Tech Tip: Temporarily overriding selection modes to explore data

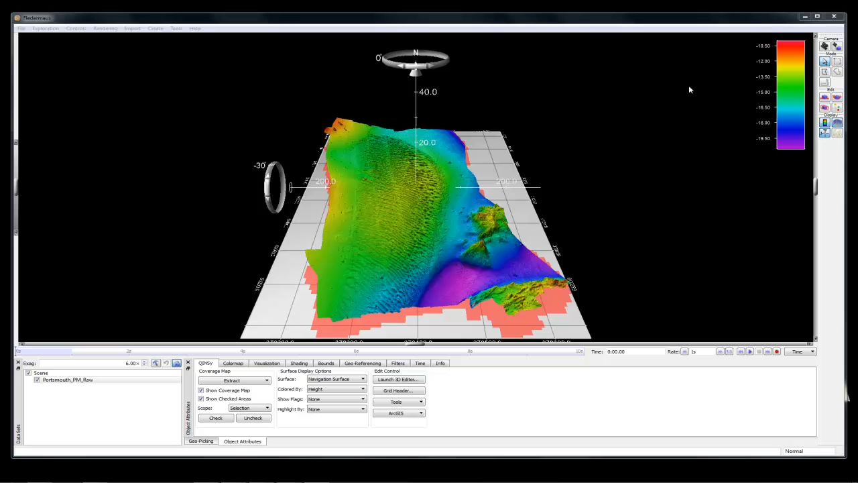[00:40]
Explore mode is controlled with this button here. And when you're in explore mode, the cursor shape mimics the shape that's on the explore mode button. When you're in explore mode, left click and drag will rotate you.
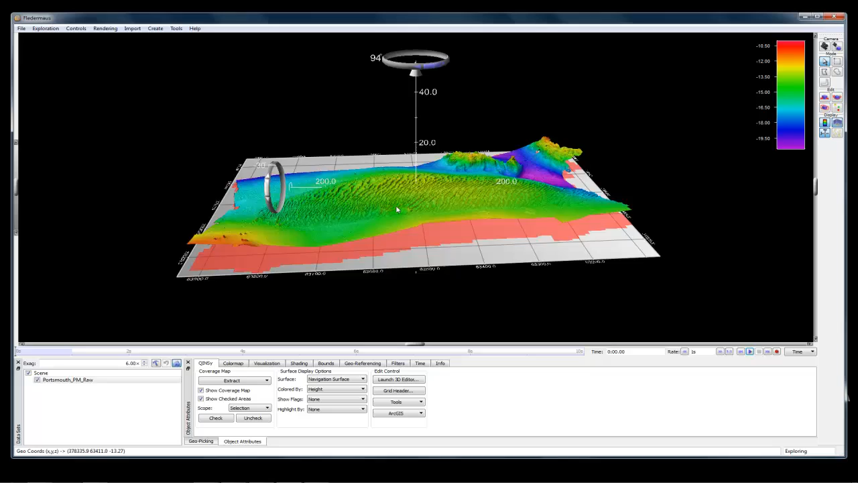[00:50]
So if you left click and drag left and right, moves you to the left and right, up and down, moves you up and down.
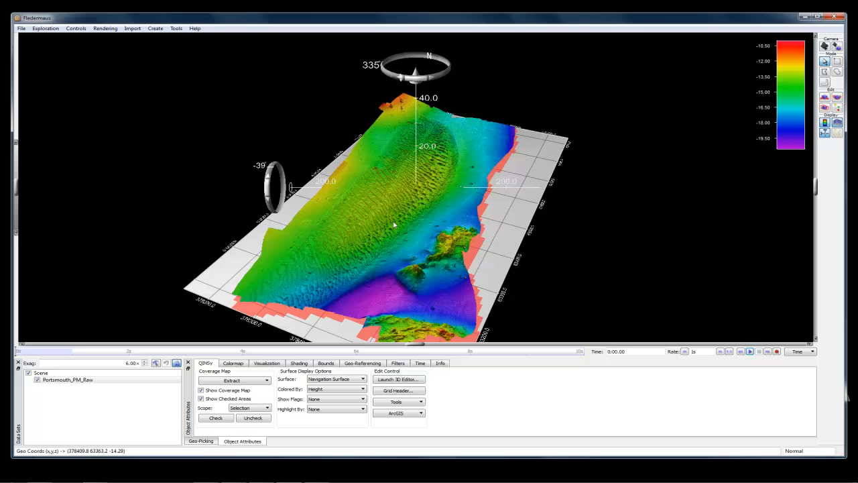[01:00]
Also when in explore mode, if you do a middle click, it will recenter the point of interest. Using the scroll button will zoom you in and out.
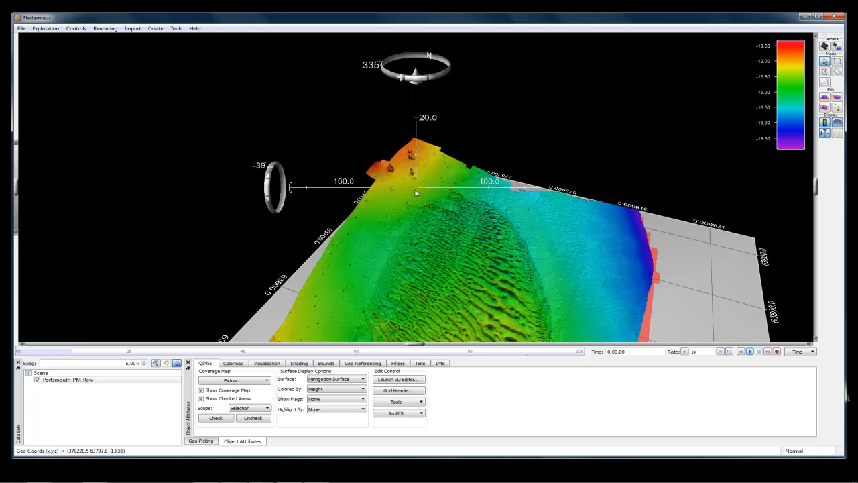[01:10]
And a right click and drag will generate a profile on the surface.
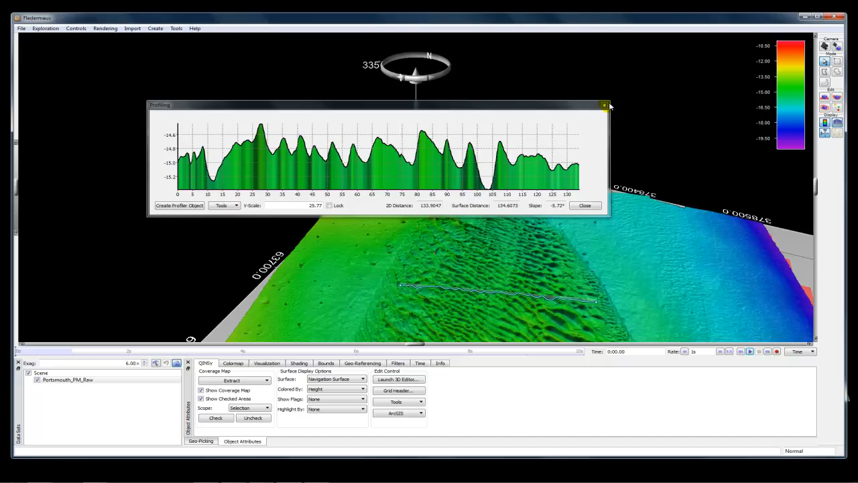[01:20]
If you're interested in selecting part of the surface, and you're typically going to do this because you're planning to do some area based editing of bathymetry or topography, you'll change to one of the other selection modes. So the other modes we have inflator mouse are select mode, polygon select mode, and area select mode. Notice that when I hover my mouse over the button, you get a description of what the button is.
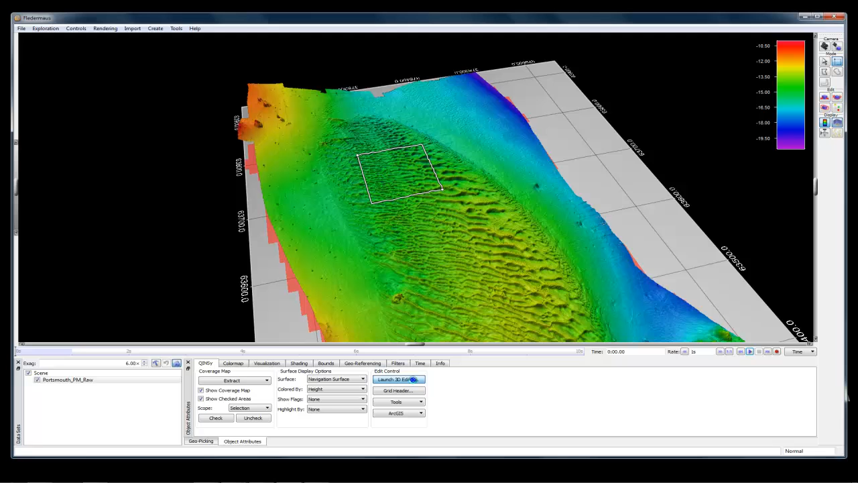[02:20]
When you change to select mode, the left click changes. So now a left click and drag will draw a rectangle on the surface. And then click launch 3D editor. And that would bring up the 3D editor to show your soundings. You would edit your soundings and you would save and exit and the surface would update. Then you would go back to explore mode and move to a different part of the scene. You can be quicker if you use hot keys to do this instead of clicking on the buttons. The hot keys for explore mode are the space bar. And for select mode, it's the S key.
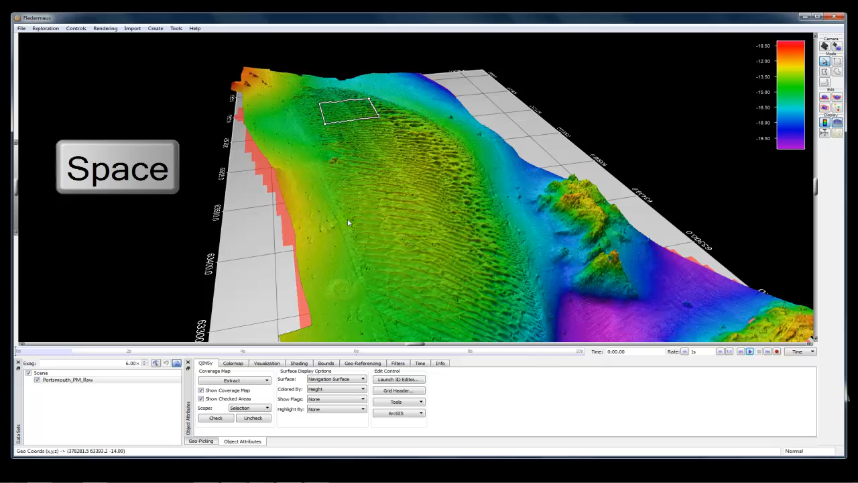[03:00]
So doing the same actions but using the hot keys, I would click on the space bar to put myself in explore mode. Find my area of interest. Click on the S hot key to change to select mode. Left click and drag to select an area of interest. And then the hot key to launch the 3D editor is the number 3.
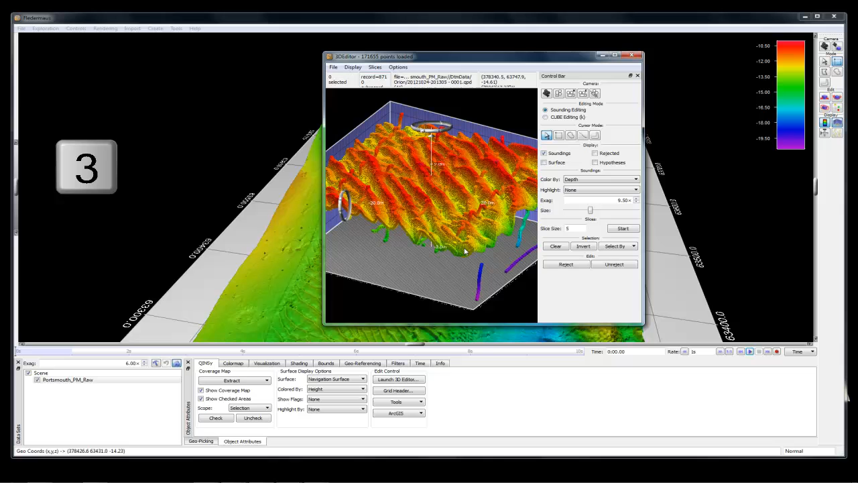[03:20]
Click on the number 3 and the 3D editor will launch with soundings. There is one additional key that can help you further speed up your workflow and that's the shift key. If you use the shift key, you can temporarily override the selection mode and force it to use explore mode type functionality. So right now I'm still in select mode. Left click and drag will draw a box. However, if I click and hold the shift key and then left click in my scene,
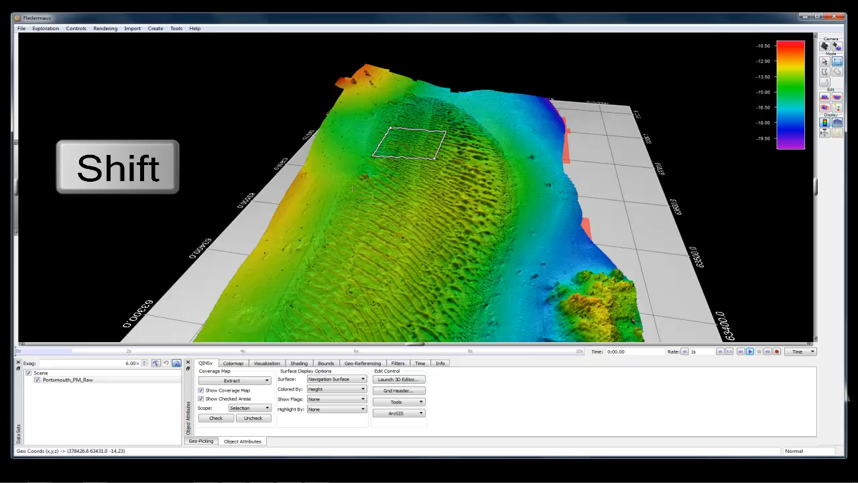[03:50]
I can again rotate. So still in shift mode and holding the shift key, I can explore to find a new area of interest.
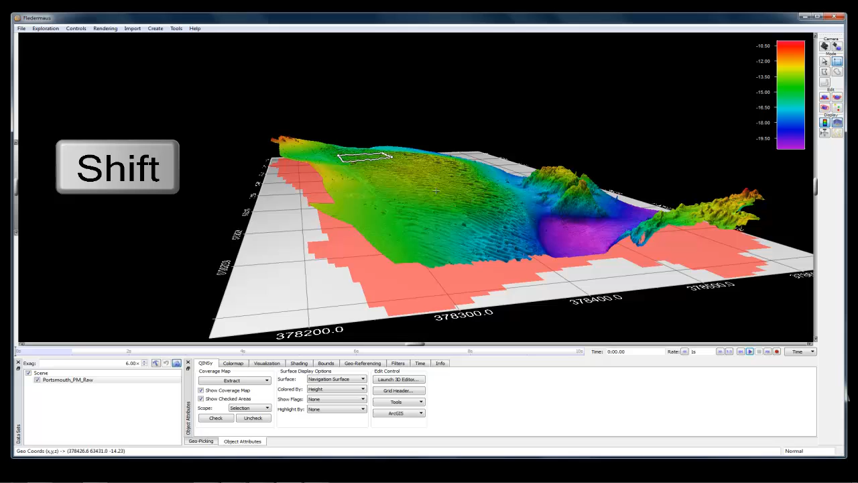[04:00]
And then when I'm ready to select an area on the surface, I let go of the shift key. Left click and drag and hit the 3 key to launch the 3D editor.